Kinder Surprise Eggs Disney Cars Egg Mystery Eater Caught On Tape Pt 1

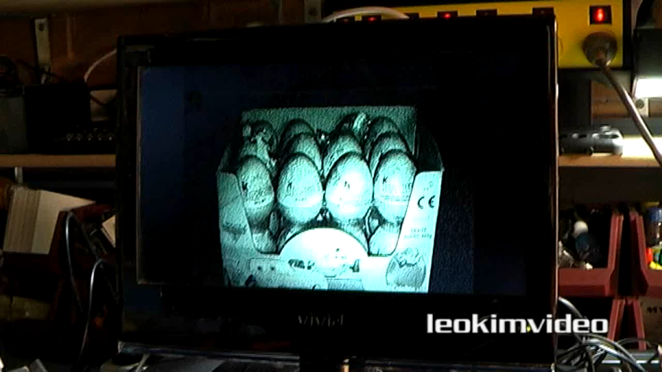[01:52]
Okay so at about nine minutes after I'd gone inside our little pest has come out to inspect what's going on. And he or she would know well hang on a second. The night before I put out a little test biscuit to see what was being eaten. And it's having an inspection of the box. And it's being very wary because these creatures well their nature is to be very wary. And that's why they're really good survivors. And just I think I recorded nine hours all up last night and this
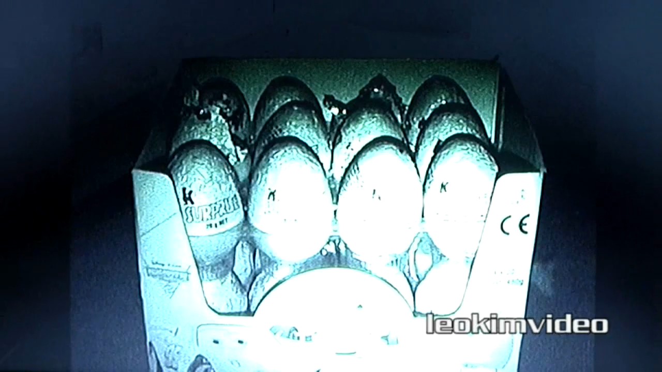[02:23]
little critter had an absolute chocolate party.
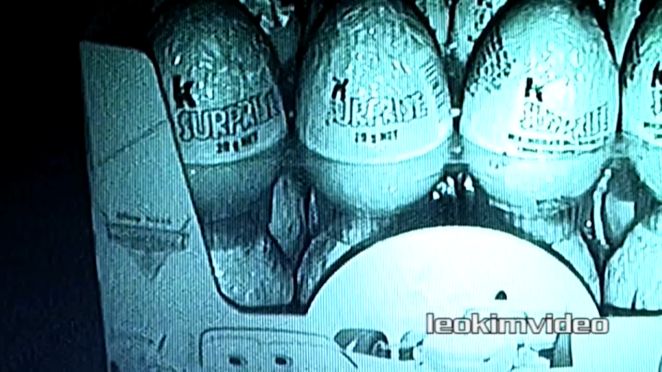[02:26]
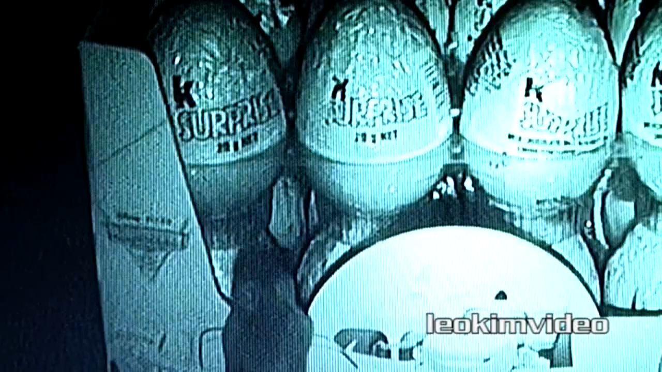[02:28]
Well after doing a good ten minutes of inspection around the box Elvis decides to enter the building.
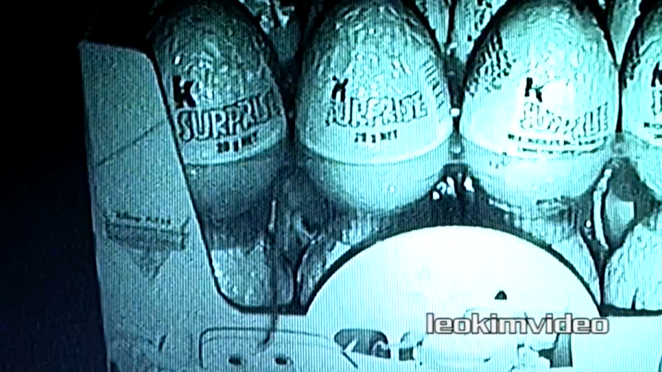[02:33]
And Elvis stayed in there for a very long time. And if you look really carefully down in between those eggs you can see Elvis munching and crunching away and having a really really good time.
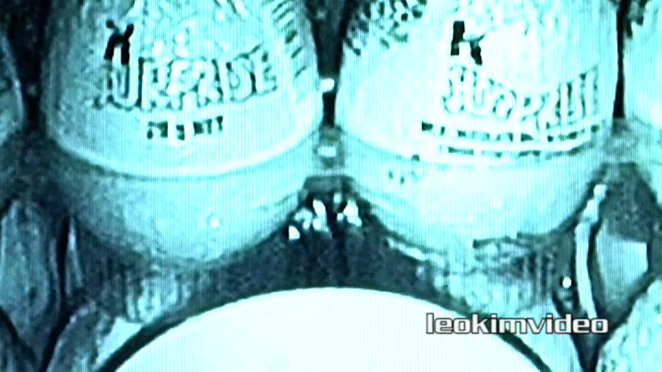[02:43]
I don't know how he can eat all this chocolate. Now from what I can work out there is only one little Elvis doing all this. But he's also got another little buddy and that buddy will appear very soon.
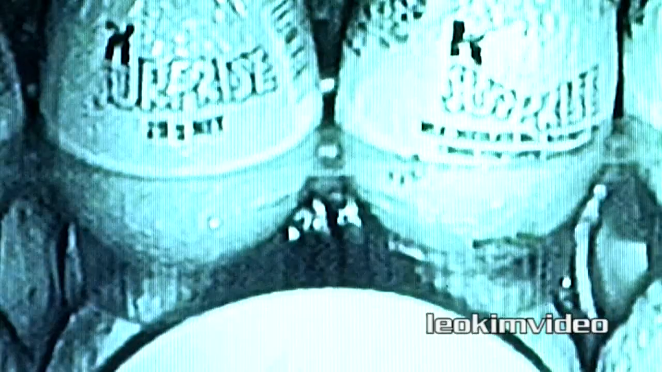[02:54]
Every now and then Elvis would come out for possibly a little poop stop.
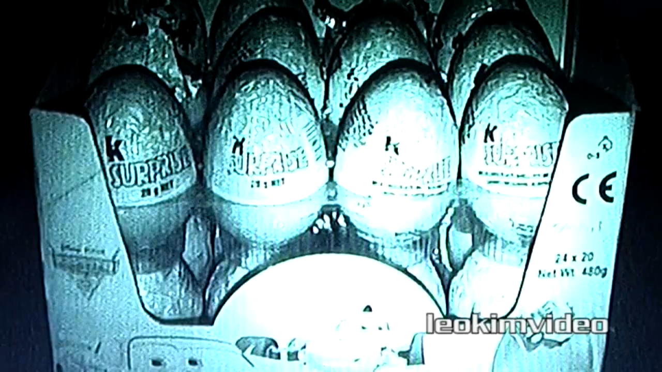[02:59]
Who knows what this little critter gets up to.
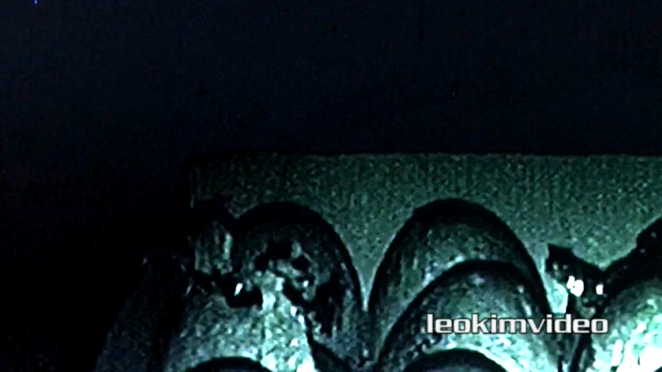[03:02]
While Elvis is having his poop break the cockroach from Chernobyl appears.
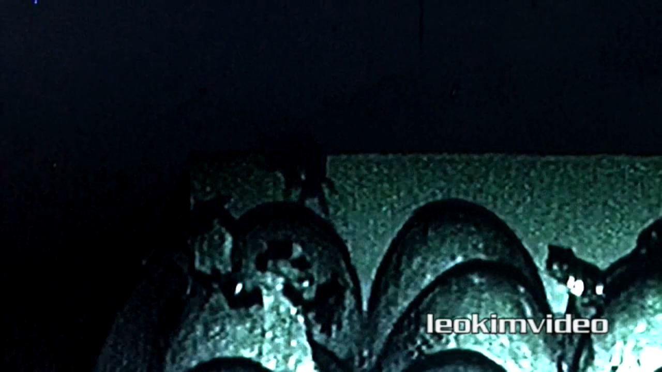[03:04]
And after some 20 minutes Elvis decides to reenter the building.
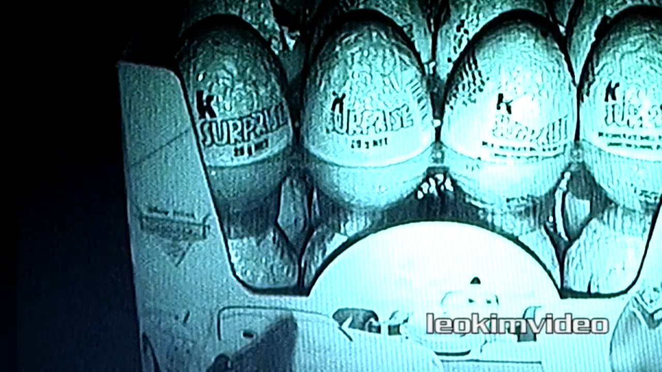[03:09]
And now he's in there with the cockroach from Chernobyl.
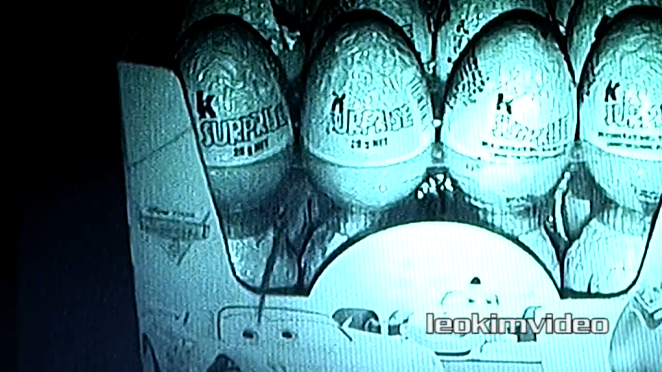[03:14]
And after another humongous amount of time in there munching and crunching away at chocolate at my expense.
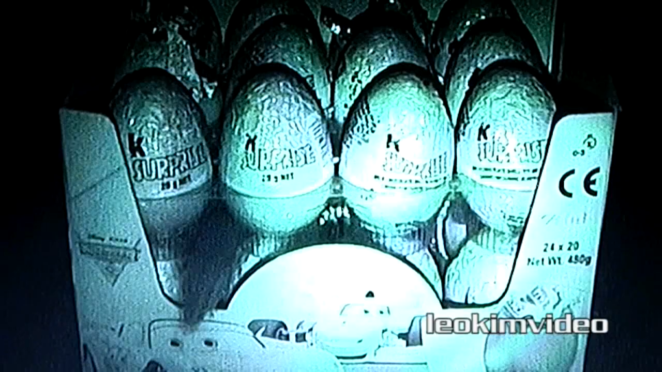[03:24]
Elvis comes out for another toilet break. He must be busting. And after a toilet break of some 20 minutes Elvis
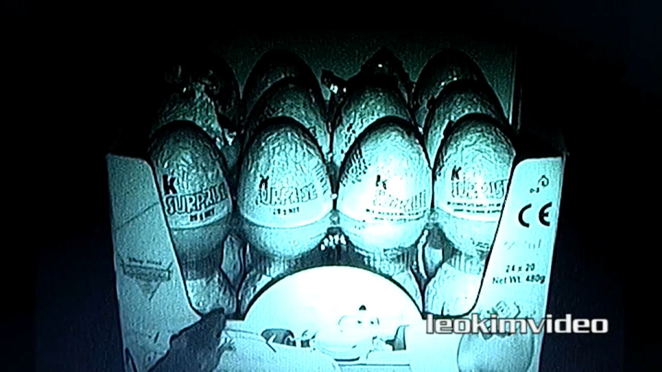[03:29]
reappears but are we seeing the same Elvis or are we seeing a game of rodent tag.
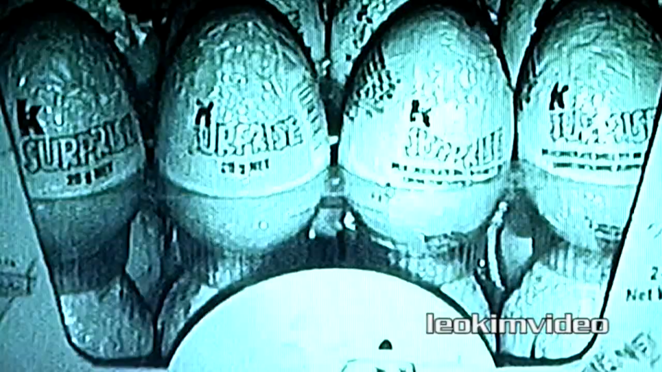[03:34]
And after another great big long stint of eating chocolate he shoots off again.
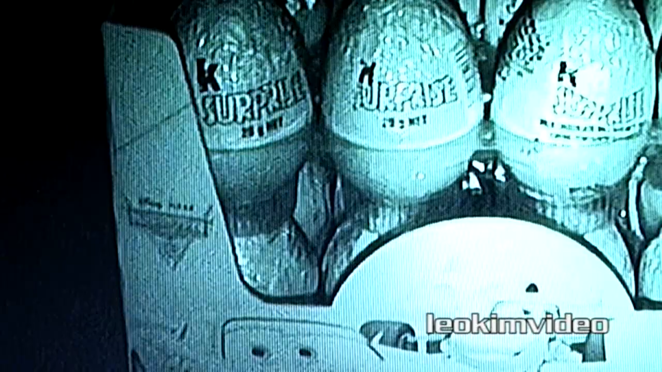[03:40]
And just like clockwork Elvis comes back after his toilet break.
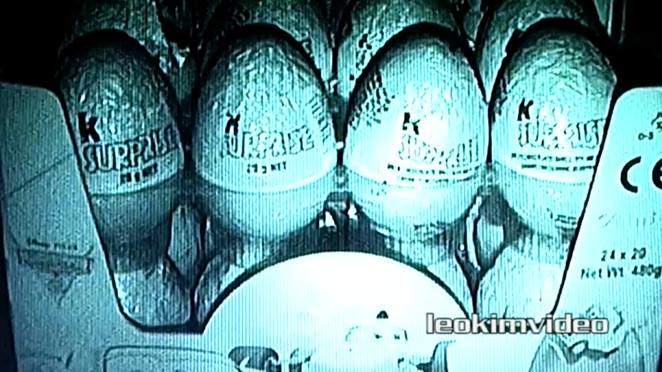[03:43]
And down the middle there you can see him having another feast. And we're seven hours into recording so I know it's about maybe four or five o'clock in the morning that we're seeing this.
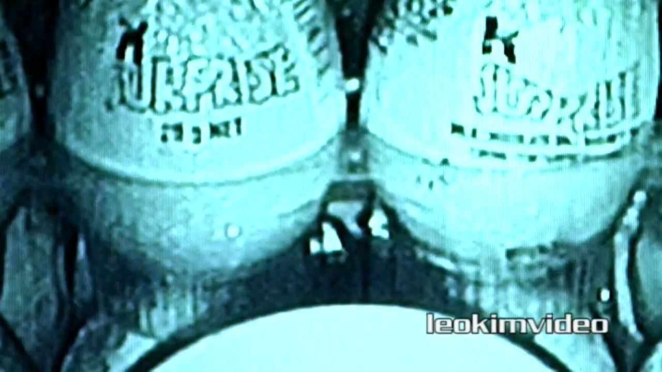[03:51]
I think I started off about ten.
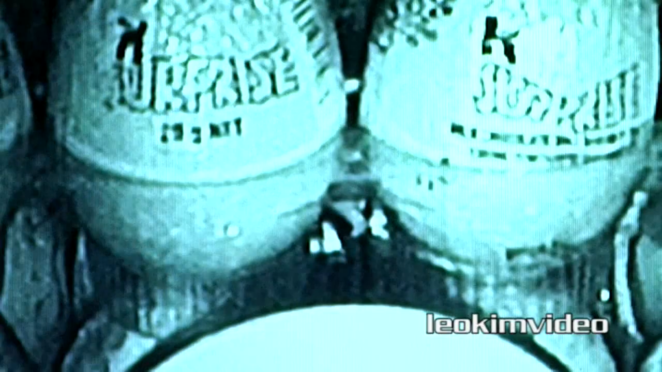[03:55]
So this little rodent has had a feast of a time. And just like clockwork he decides to have another toilet break.
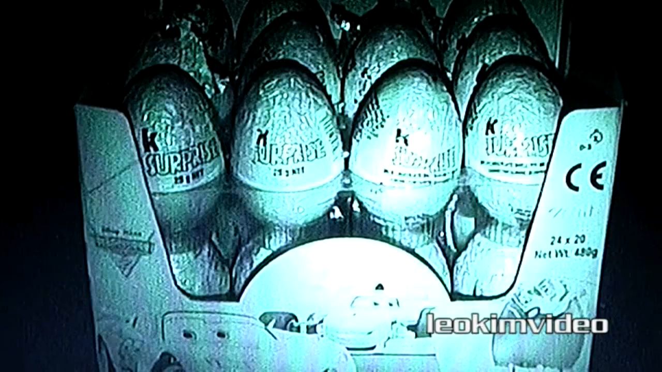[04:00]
His comings and goings from this box is very regular indeed.
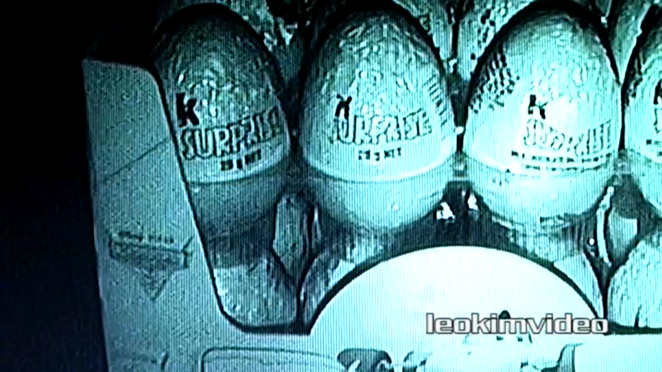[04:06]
And he does a few circles of the box again. And we're getting near the daylight hours now.
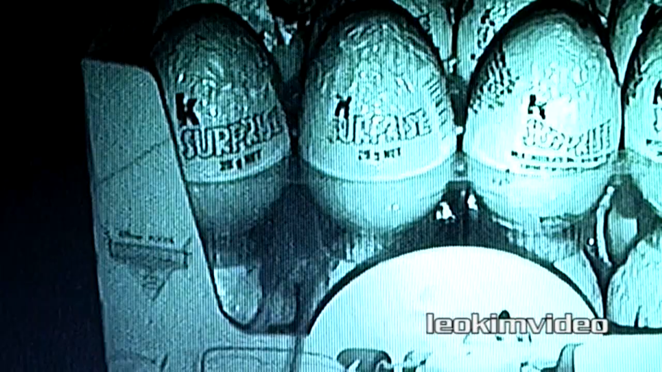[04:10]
Up near six o'clock. And he goes in for another munch. And what is very interesting we're coming up to the end of the night and the sun would be starting to bring out some light in the sky.
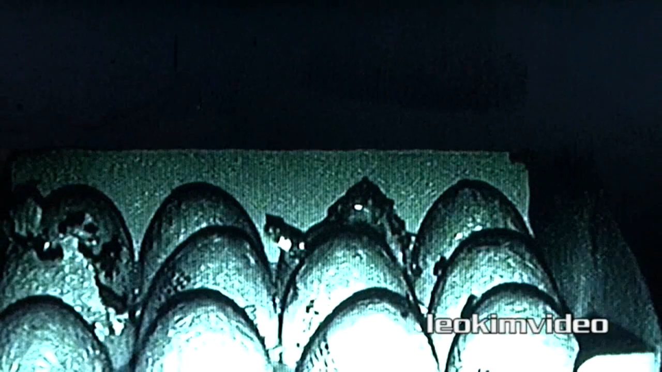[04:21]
He comes up to the top layer. So he's been munching on that bottom layer all night on and off. And he's decided to have the different chocolate on top. So maybe that's his dessert.
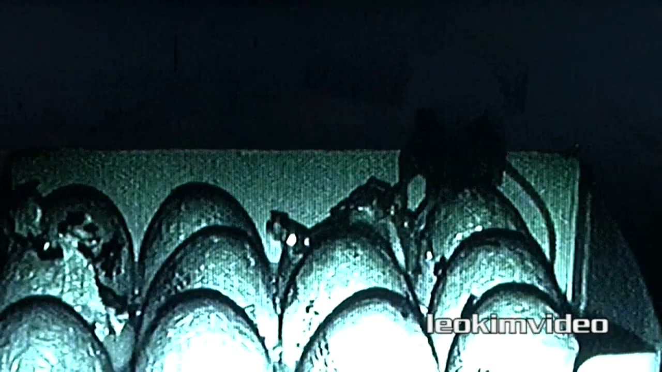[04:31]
He's quite a discerning little character. And I tell you what if it's the same little rodent who's been doing all this eating of the chocolate it's quite amazing. And if ever you had one of these in your pantry you'd certainly know of the damage that they can do.
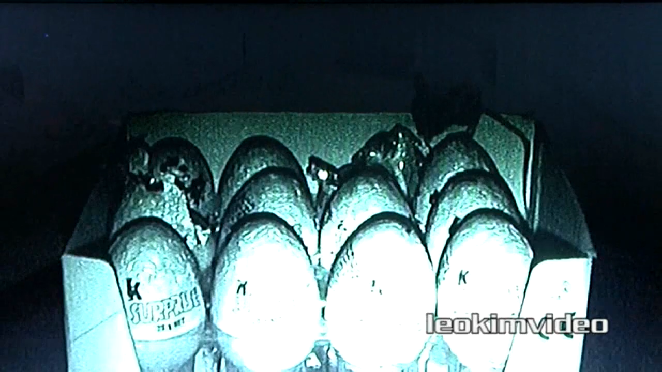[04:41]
And how difficult they are to remove.
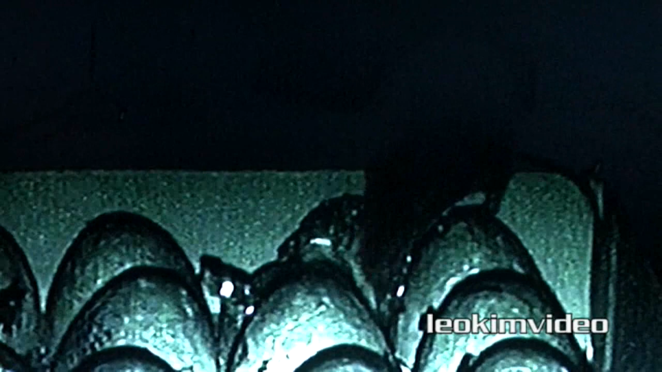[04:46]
I've got a funny feeling this is the last we see of him for the night. Bye bye. We'll be seeing you again another night I'm sure.
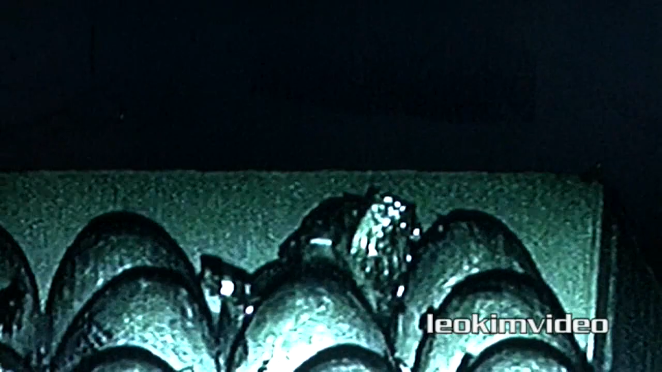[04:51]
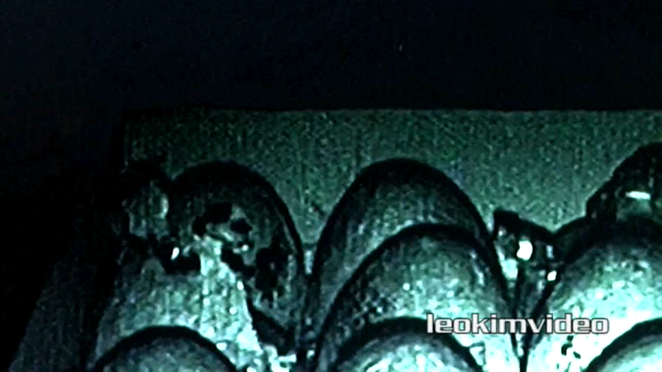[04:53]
I'm sure some of you are wondering where was that Chernobyl cockroach through all the night. Well it did appear near the end. And there it is. It seemed to spend the whole night down in the bottom layer.
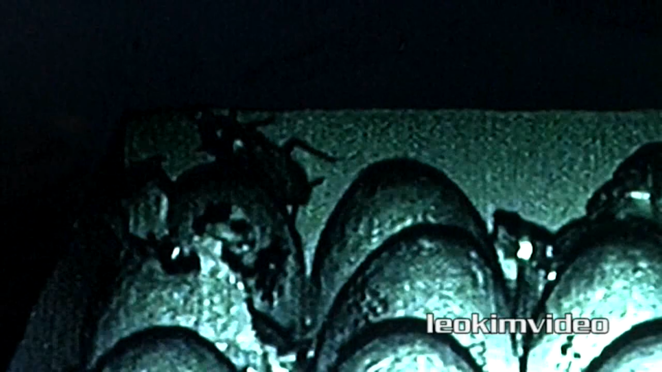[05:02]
From what I can tell I didn't never see it on the top layer. And it's had a huge feast as well.